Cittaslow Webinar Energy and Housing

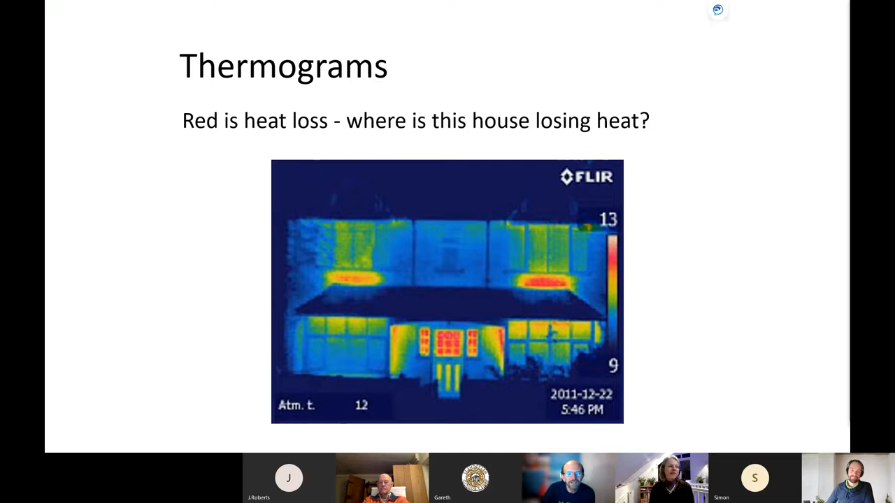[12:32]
Looks like the front door is not very good. And then from radiators upstairs. Mm-hmm. Yes, yeah, you can see the glass in the front door is very red. And yeah, radiators on those external walls upstairs. Yeah, thank you. Likewise, so that's the same house on the left, but on the right, they've now done something. So where's the heat now being reduced on the one on the right? Where's the heat loss being reduced?
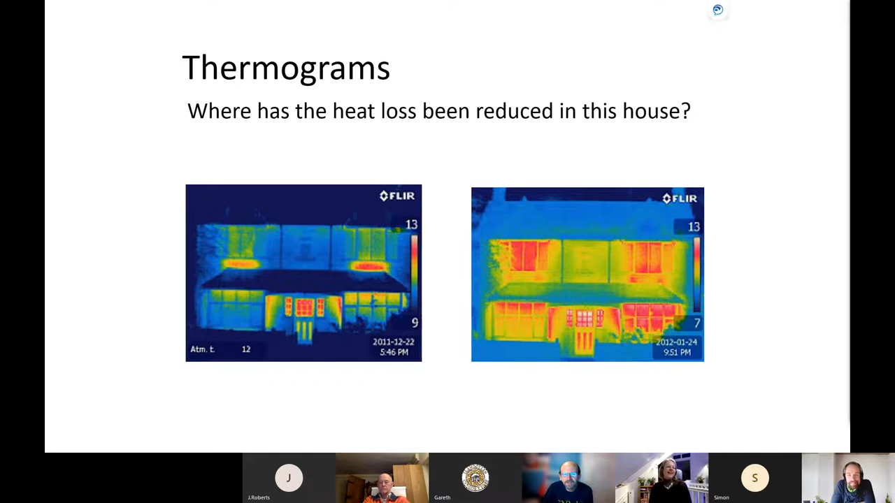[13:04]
Looks like they partly insulated the radiators, but it's not quite worked. Yes, not quite. There's a bit of heat escaping, so perhaps they haven't quite made them big enough. But yes, yep.
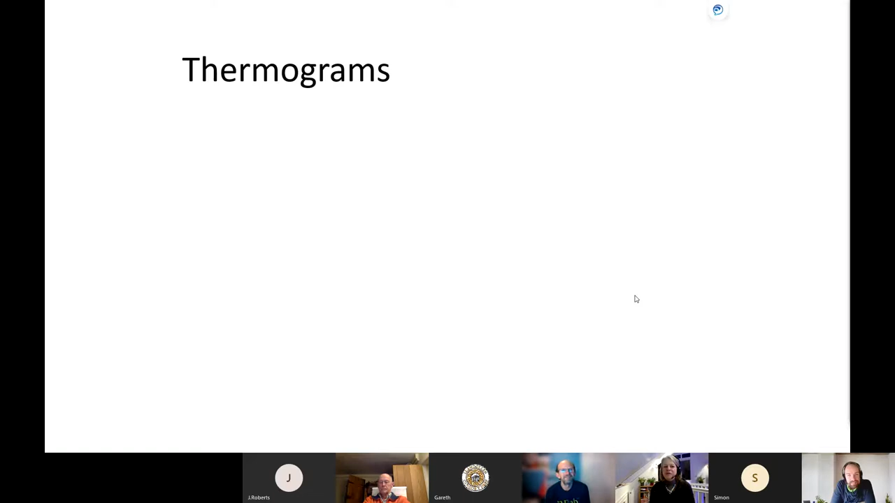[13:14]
So they've put some radiator foil behind the radiator to reflect the heat back into the building.
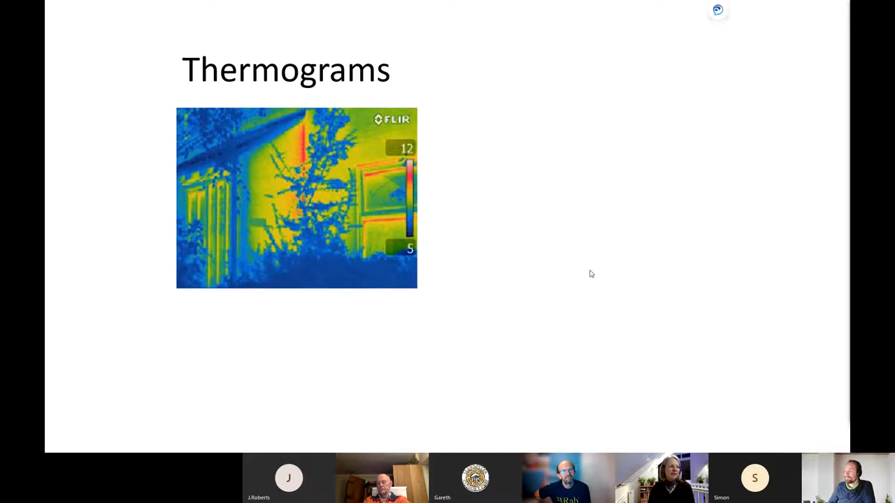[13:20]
And then there's some heat loss here. Can anyone guess where that's coming from? Looks like the lean-to porch isn't very well sealed to the house. Yes, yep. And then there's some loss around the window frames.
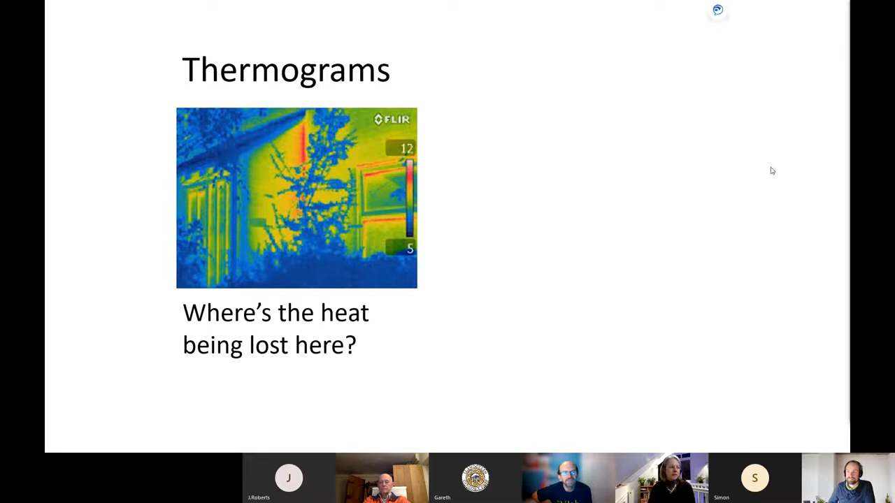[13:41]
Mm-hmm. Yep, you've got those two identified. So that's sometimes called a thermal bridge, where perhaps two buildings haven't been connected properly. And what's the difference between the upstairs and the downstairs windows on this one? Ooh. That downstairs right one's awful by the look of it. Mm-hmm. Yes, it's not looking great. So possibly it's an old single glazed unit or
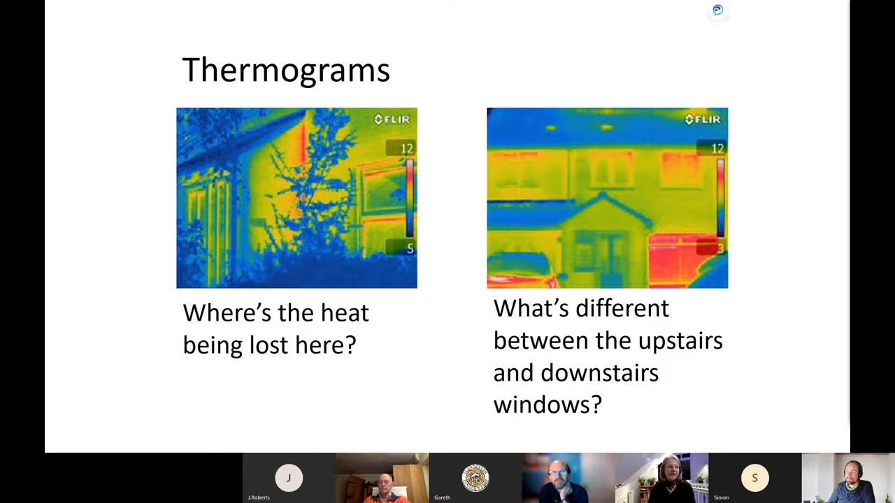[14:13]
so that's great. And bit of a contrast of houses on this one. So the left one is obviously losing heat through their walls, but what might the one on the right have had installed?
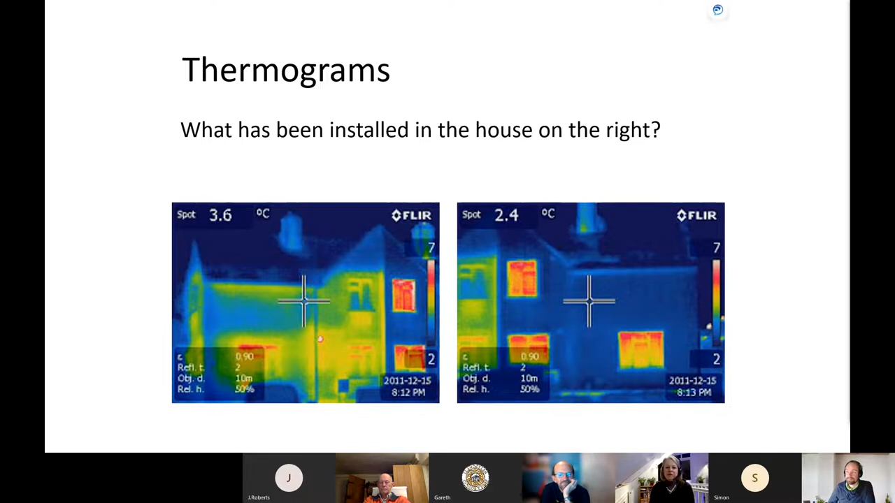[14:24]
It's got to be cavity wall insulation or internal insulation. Yeah, definitely.